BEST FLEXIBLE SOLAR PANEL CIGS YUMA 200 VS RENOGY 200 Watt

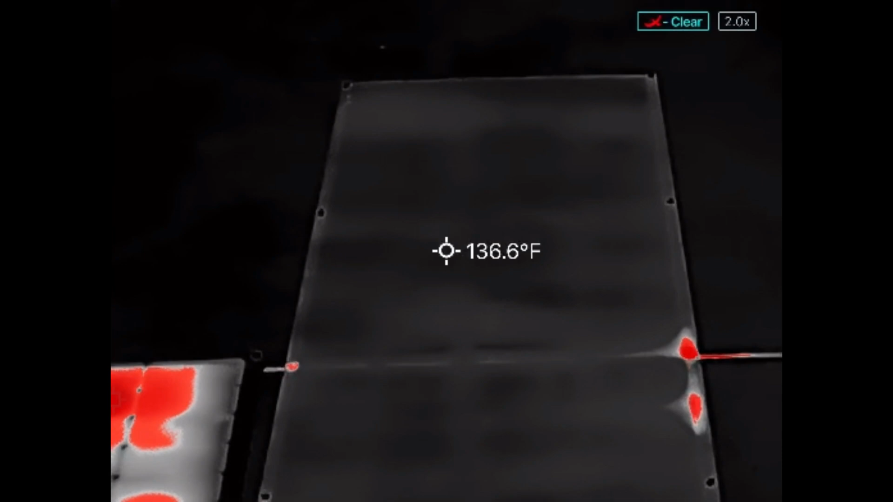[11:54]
On screen: spot 136.6°F
So, what we're looking at is a thermal image, and we're looking for hot spots, and this is a SIG solar panel,
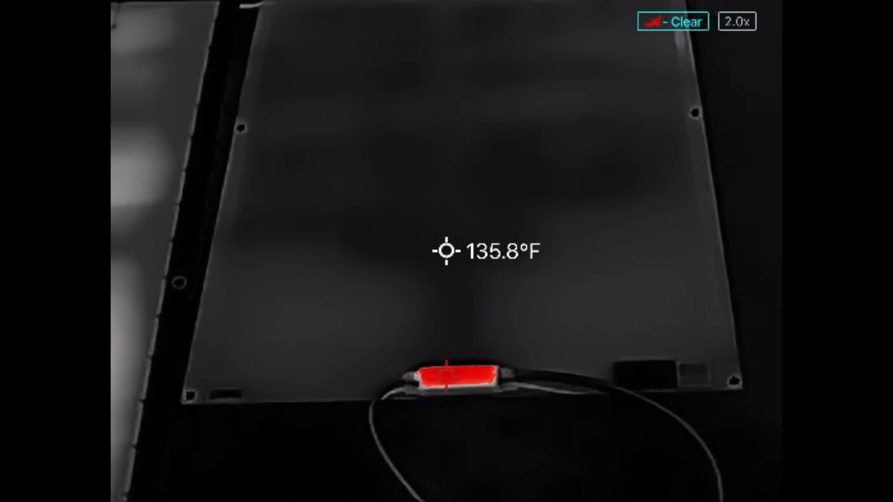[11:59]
On screen: spot 135.8°F
and right now we see a hot spot at the junction box.
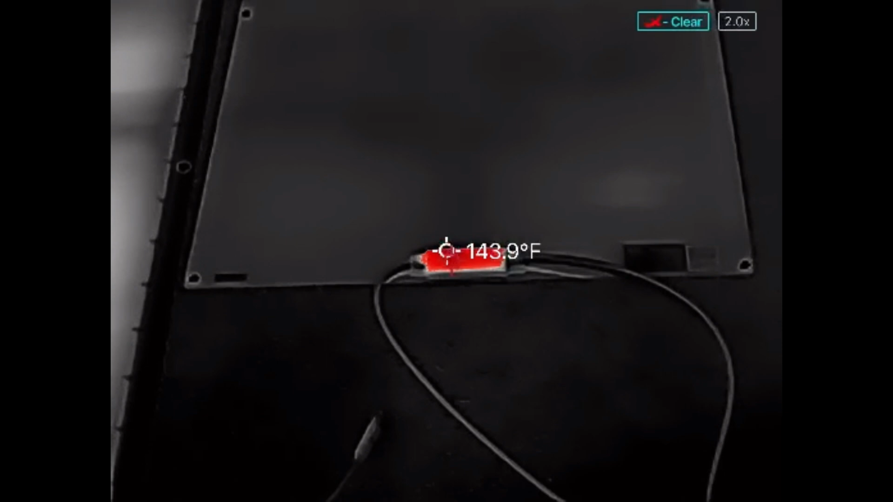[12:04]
On screen: spot 143.9°F
This is because it's under a load, and this is perfectly normal, but we don't see any dots on the actual panel itself. So, let me come over here. All these orange dots will go away.
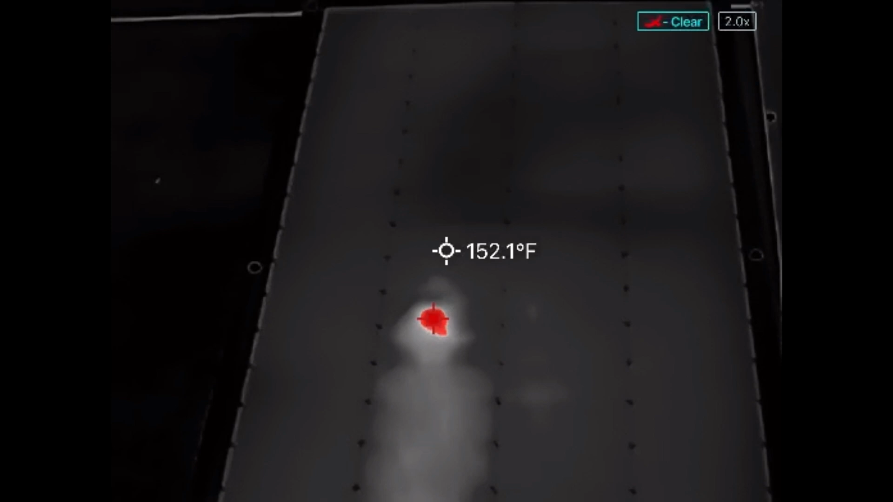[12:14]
On screen: spot 152.1°F
Now that we focus in, if we see this one right here, this is a true hot spot from either a damaged cell from shipping. It could have possibly been me from setting it out here and flexing it too much, but that right there could be either a cracked bus bar or a damaged cell.